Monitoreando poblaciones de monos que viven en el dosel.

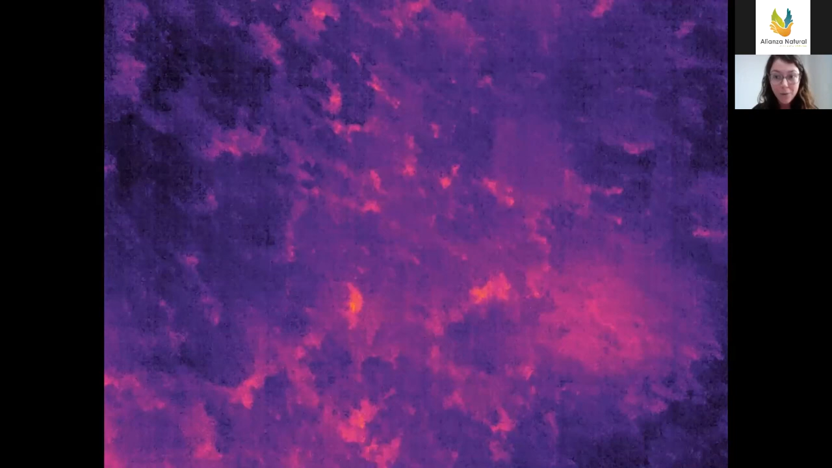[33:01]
Entonces, es una imagen en cual los diferentes colores reflejan diferentes temperaturas.
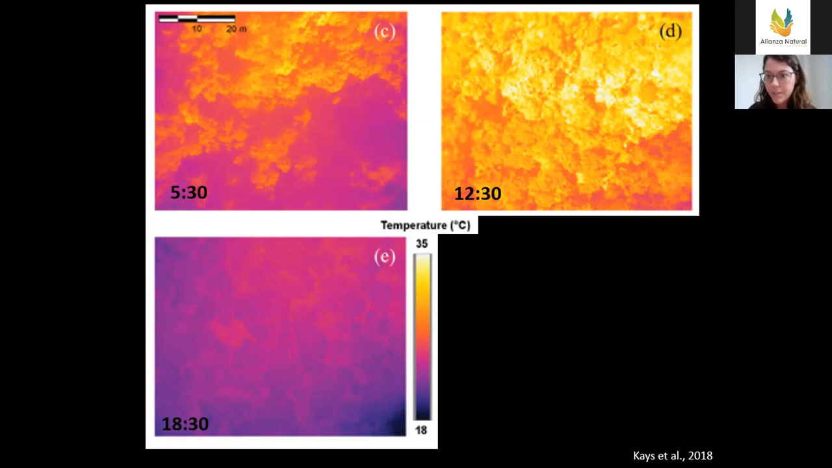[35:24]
Entonces vemos que vamos más por los tal vez 20 grados y ahí, si vemos la escala de 35 a 18 grados de temperatura. Y por 8:30 es más o menos lo mismo. En la noche, en general, la selva es más frío. Porque eso es muy importante. Eso es porque si quieres encontrar animales, cualquier animal arborícola usando cámaras térmicas, necesitas que la diferencia entre la temperatura corporal, son no su temperatura dentro,
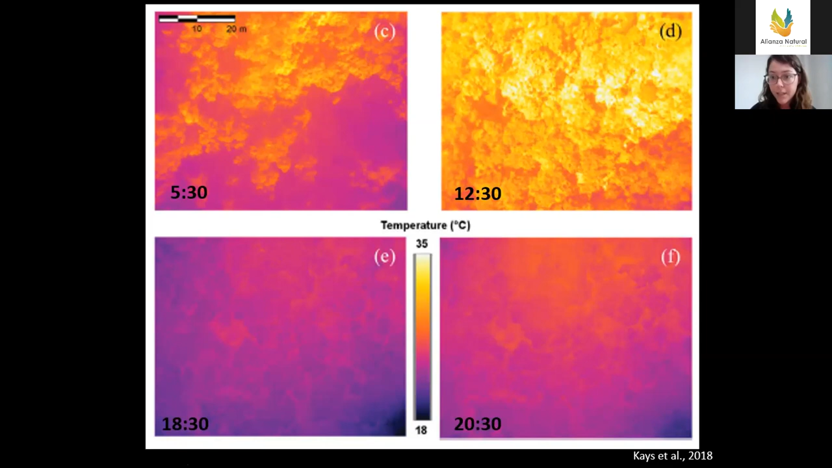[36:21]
Entonces, eso significa, si vamos a buscar monos a las 12:30, y si ellos tienen una temperatura similar a la selva, va a ser muy difícil encontrarlos en las imágenes. O será muy posible pensar que es un mono cuando en fin fue una rama, por ejemplo. Entonces, queremos una diferencia más grande.
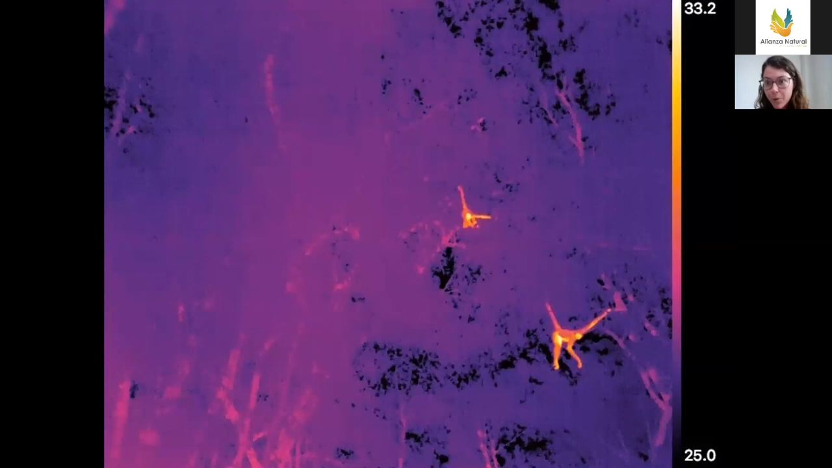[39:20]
Entonces, la primera cosa que hicimos fue tomar fotos con la cámara térmica no montado en el dron, simplemente desde abajo hasta arriba. Y aquí vemos claramente dos monoarañas. Vemos que en términos de su temperatura corporal se difiere en diferentes partes de su cuerpo. Vemos que su cara y también su panza está más caluroso que, por ejemplo, su espalda y parece la cola está más frío también. Han usado cámaras térmicas por muchos fines, pero, por ejemplo, también han observado que puedes ver hasta heridas en animales
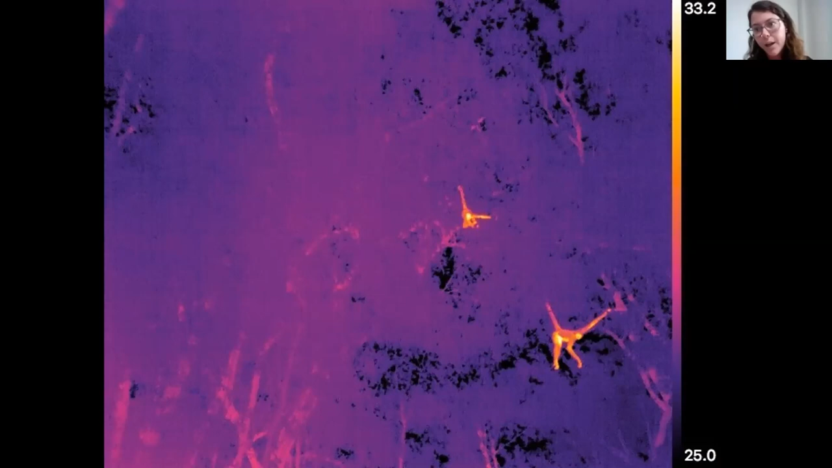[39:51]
porque la temperatura de la herida difiere, por ejemplo, a otras partes del cuerpo. Entonces, pueden dar muchísima información.
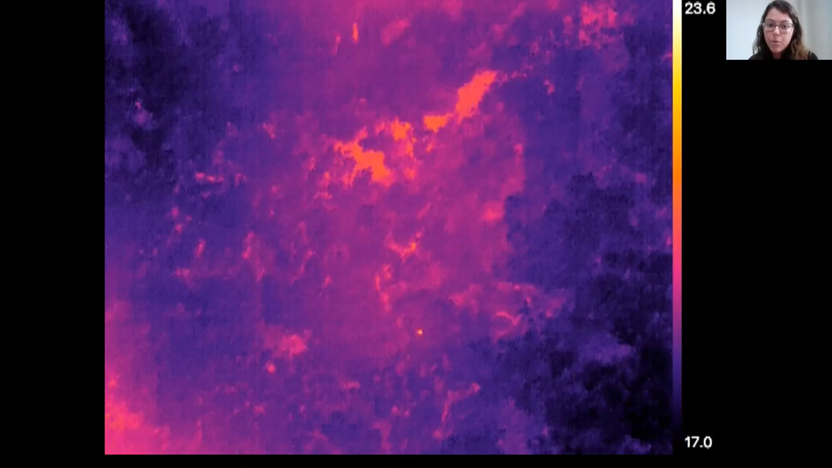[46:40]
So, eso fue un ejemplo bastante fácil de si es un mono, porque si enfocas en la imagen vas a ver que hasta ven la cola y lo ves brincando y todo. Pero a veces es un poquito más complicado. So, por ejemplo, aquí vemos también, aquí hay mono, pero está sentado.
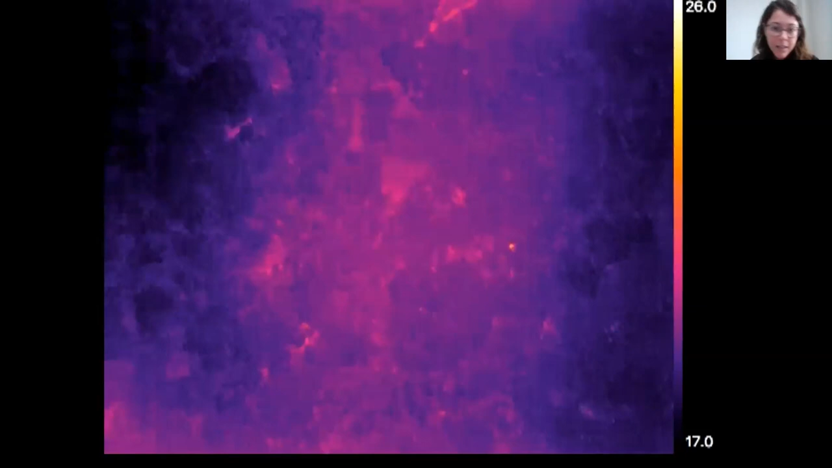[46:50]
Entonces hay que usar zoom y estar seguro,
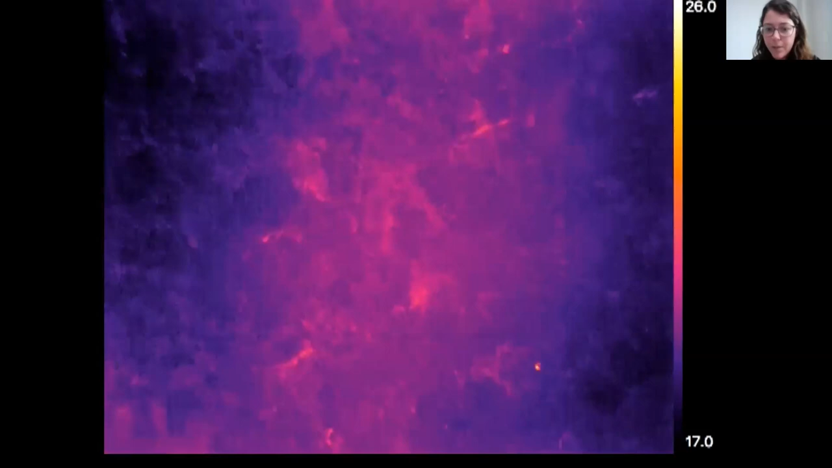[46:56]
checar las temperaturas y todo para ver sí o no se podría hacer un mono. Y aquí, por ejemplo, tenemos. So, no siempre es muy sencillo y sí
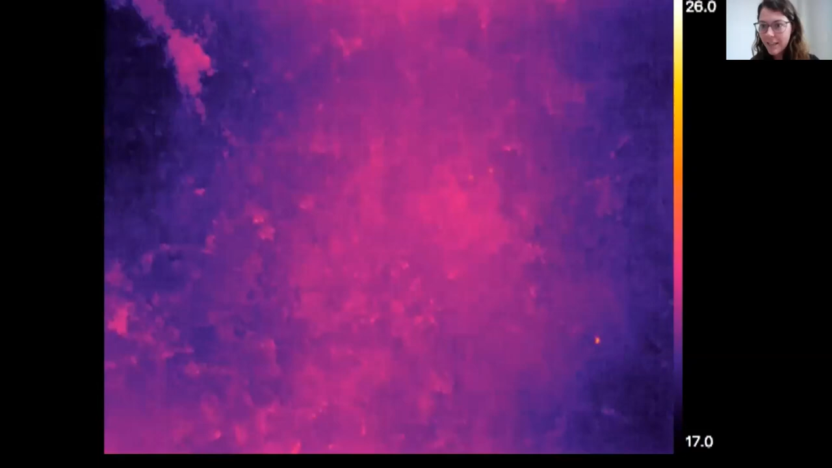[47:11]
requiere un poco de entrenamiento para saber cómo leer esas imágenes. En general, encontramos de cuando los subgrupos de monos, so,